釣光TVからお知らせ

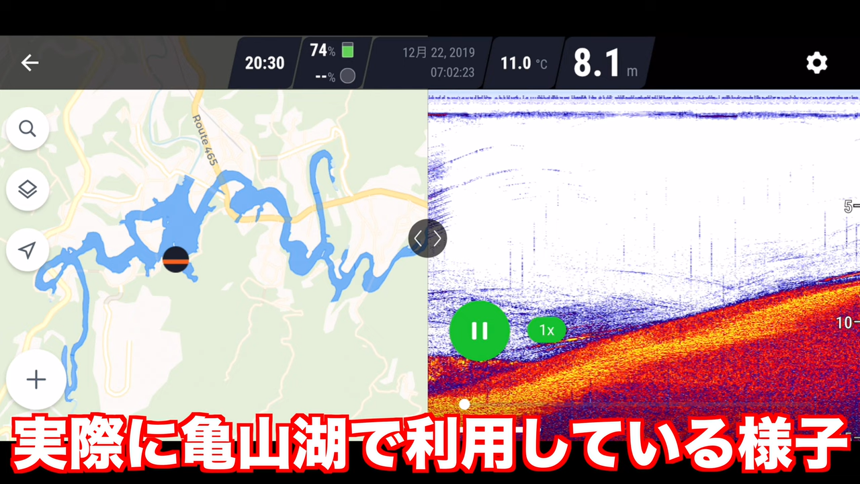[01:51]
On screen: depth 8.1 m, water 11.0°C
最近釣りをしていて感じるのがですねすごいこの魚群探知機って二極化が進んでいるなーっていうねえー、魚を個別に映し出したりルアーが落ちていくところを映したりっていう超ハイエンドモデルからこれなんかはね、えー、非常に買いやすい価格帯の割にはえー、比較的しっかりとえー、
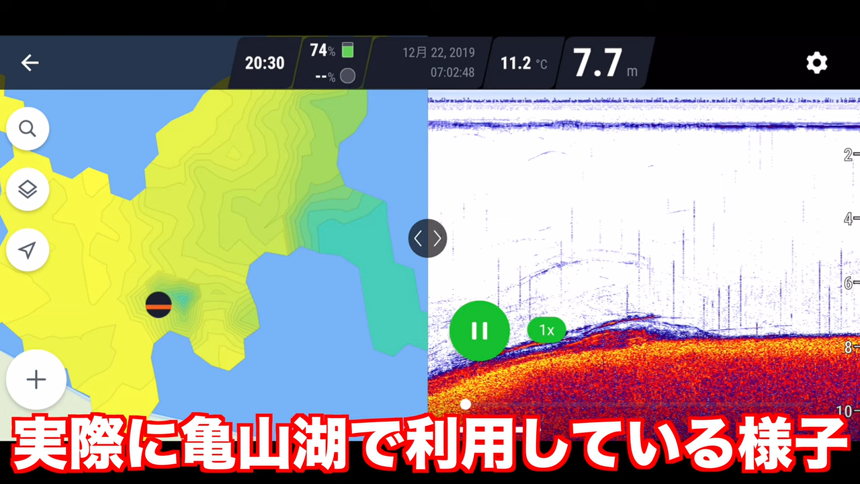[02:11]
On screen: depth 7.7 m, water 11.2°C
水中の情報がゲットできるじゃんね、このサイズで水温計なんかも付いているんでこういったね、魚群探知機が例えば33,
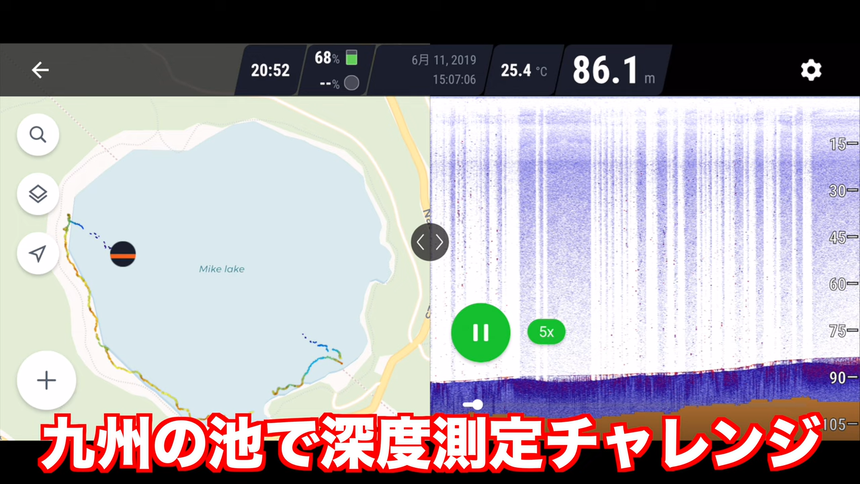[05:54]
On screen: depth 86.1 m, water 25.4°C
振動を促進することも可能だったっていうのはねーびっくりしたんですけどーこれはねー、このチャーププラスでねーえー、実験してみた時にねーお、映るよーなんて思ったんですけどーまあ、ここら辺も実際にねー釣りで使う、まあ、水深の測定なんかだとーまあ、海の場合はねー、違うかもしれないんですけどーだいたいなんだろう、
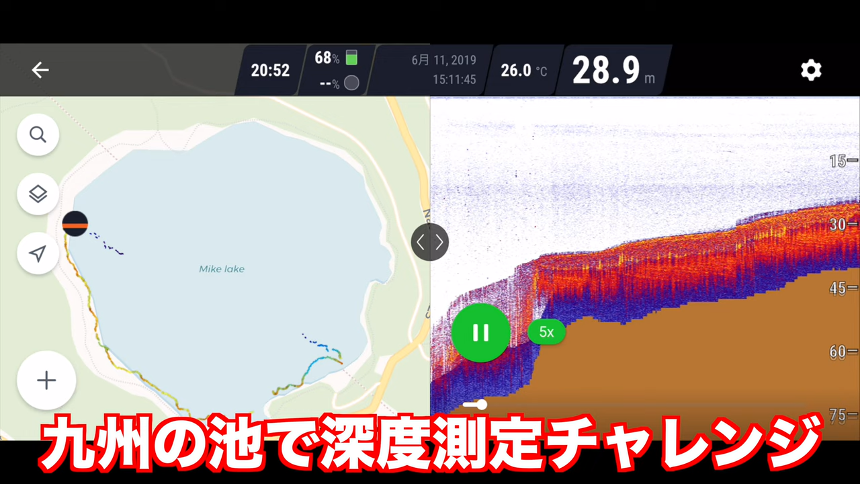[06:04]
On screen: depth 28.9 m, water 26.0°C
30mぐらいまでしっかり測れればまあ、OKかなーなっていうねー感じでー、